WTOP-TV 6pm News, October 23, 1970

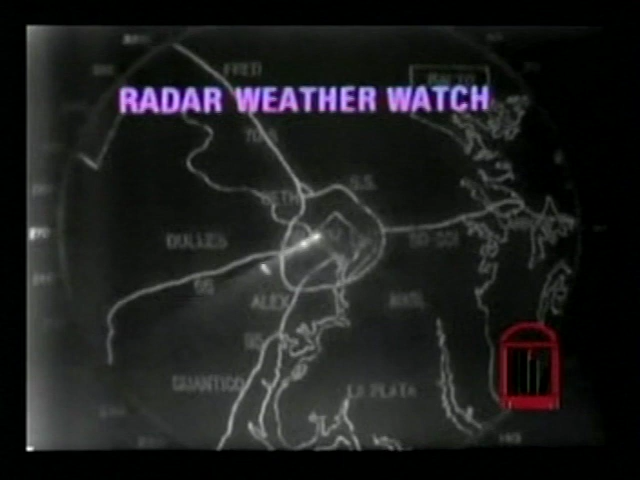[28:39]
All the white areas, here comes the electronic pointer now up onto the screen to indicate where the weather areas are.
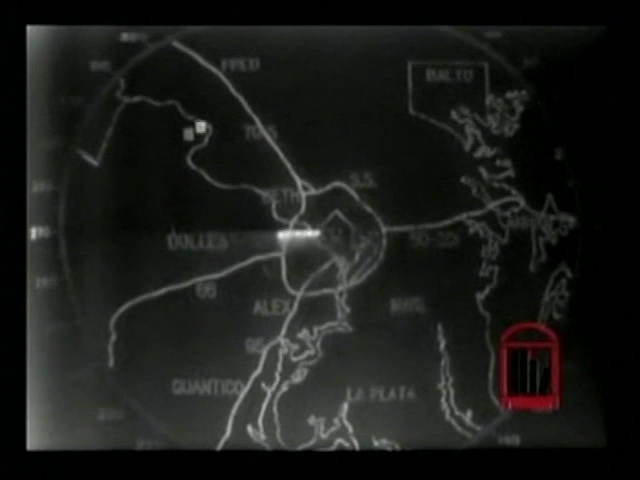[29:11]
We have the radar elevations set high enough to clear the mountains that you would normally see out here, and pick up what weather there is. So we'll leave the radar now because there's very little to show you on it.